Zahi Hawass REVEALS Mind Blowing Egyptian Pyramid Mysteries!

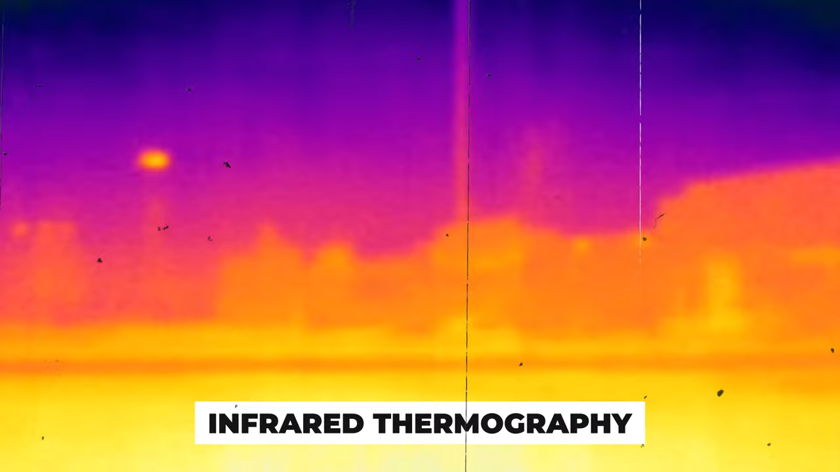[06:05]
a method that detects temperature differences within the pyramid's structure.
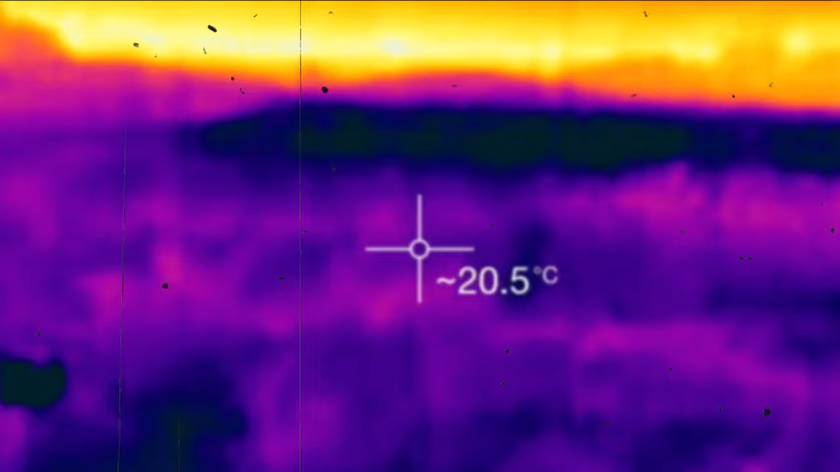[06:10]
On screen: spot 20.5°C
Variations in temperature can indicate structural anomalies or spaces not visible to the naked eye.
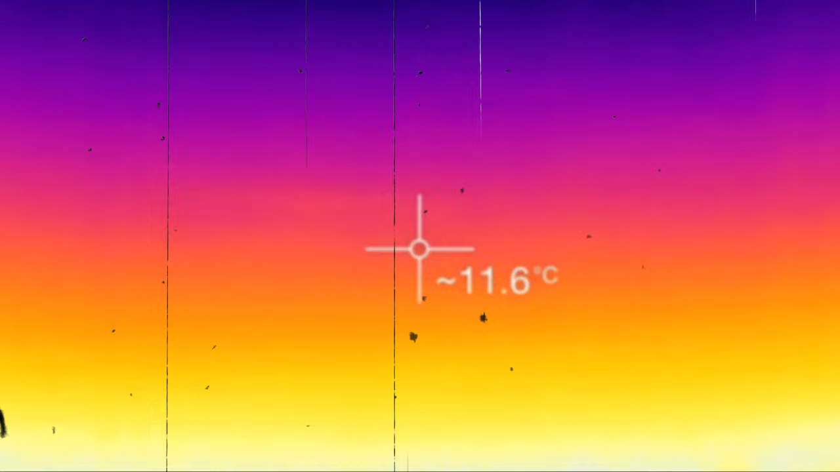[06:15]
On screen: spot 11.6°C
These temperature discrepancies could help researchers identify areas of interest for further investigation.